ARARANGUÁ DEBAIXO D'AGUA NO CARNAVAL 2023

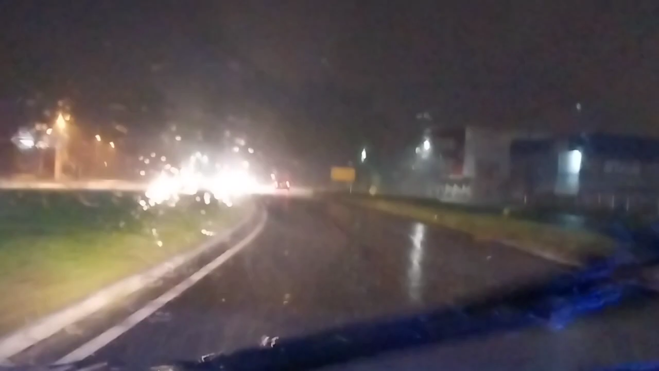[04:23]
Vamos pegar aqui agora O traçado da antiga BR Vamos ver como é que tá aqui Vamos em direção a Barranca que é sempre o ponto mais crítico aí De Araranguá
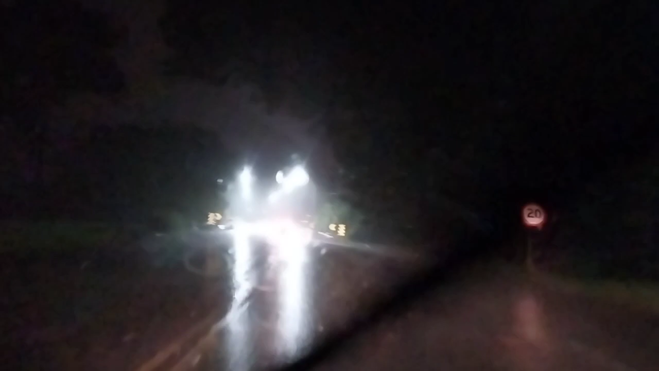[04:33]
Olha ali o carro Vou dar uma reduzida aqui porque vai dar um tranco
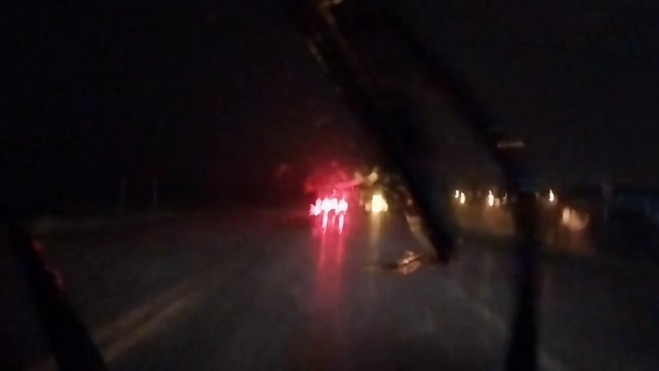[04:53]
de perigar, alagar Torcer pra que não tenha alagado ainda Muito escuro porque não tem nada em volta, tá ligado? Aqui vem um quebra-mola E vamo que vamo Toda por cadência Vamo devagarzinho aqui O cara fica ligado no carro da frente, ó Se descobrir algum buraco ali que ele desviar, o cara desvia também, tá ligado?